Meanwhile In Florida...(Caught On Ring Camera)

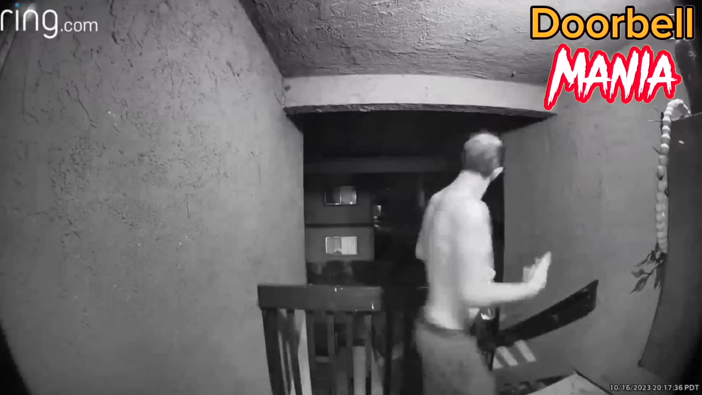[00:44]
Sorry, bro. Oddly, at the exact same time this man was exiting his apartment, this stranger was trying to get in.
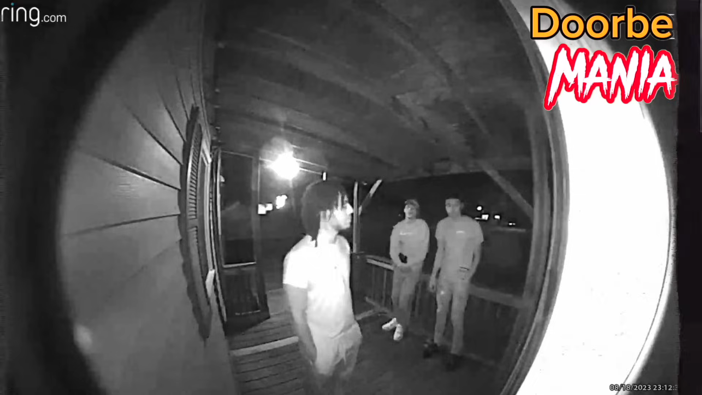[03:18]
These three young men are at the wrong house asking for a PlayStation or some money.
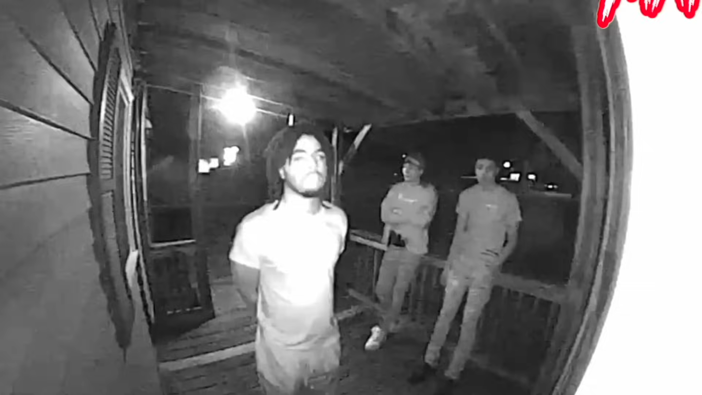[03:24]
They must have got trolled or catfished or something like that. I don't know. They patiently wait for someone to answer the door.
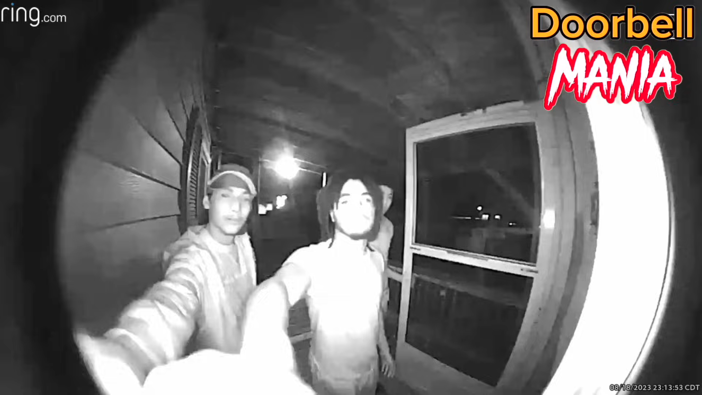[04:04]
You got the wrong house, bro. My kick rocks. Luckily, things turned out right and everybody was safe, but things could have got a lot worse.
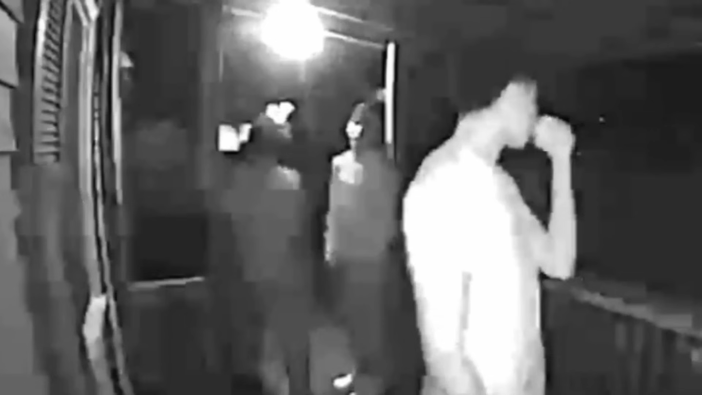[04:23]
They even came back 2 hours later.